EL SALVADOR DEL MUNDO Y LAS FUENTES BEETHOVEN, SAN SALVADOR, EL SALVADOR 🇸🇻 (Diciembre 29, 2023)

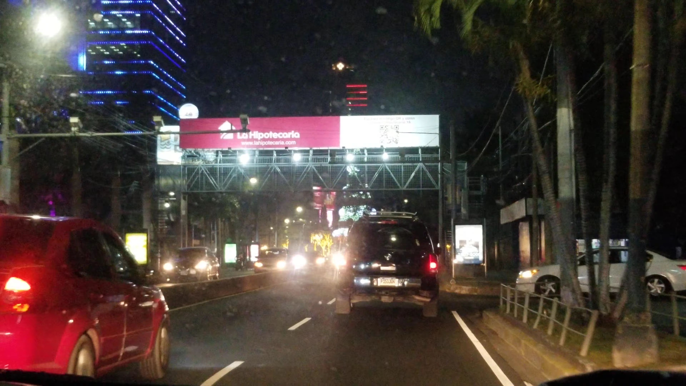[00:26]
Estamos llegando a El Salvador del Mundo pero de noche